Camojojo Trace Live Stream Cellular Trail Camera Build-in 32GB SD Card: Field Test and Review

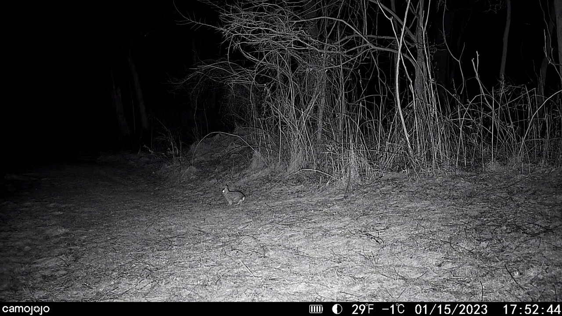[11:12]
The trigger distance and the trigger speed all seem more than acceptable. In fact, I thought they were very good. I would have small animals in a far distance that could trigger this camera and it seemed to always capture the action. Another positive for me is the included mount.
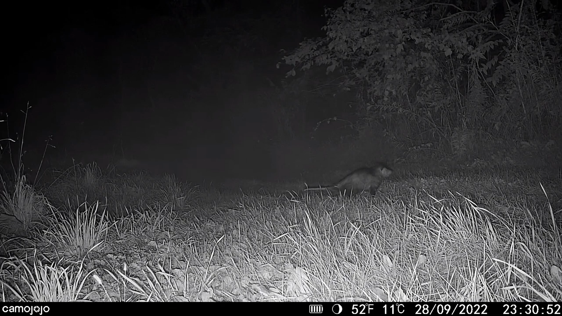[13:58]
At about the seven second mark, the video would temporarily pixelate or would for a split second malfunction and then continue to play the video.
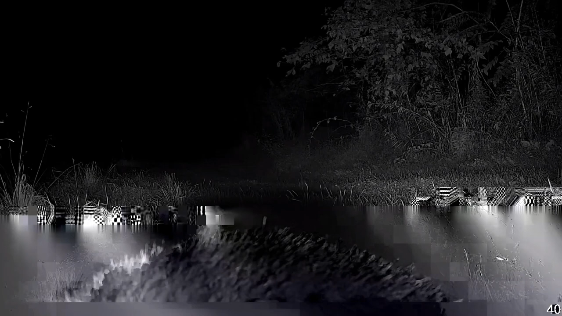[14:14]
Now, I know that's standard in some other countries, but I wanted the option to be able to go into the app and change that and I couldn't find that anywhere. Now since I've been updating my cameras, I can see on the bottom of the recorded photos and videos, I now have the month followed by the day and the year.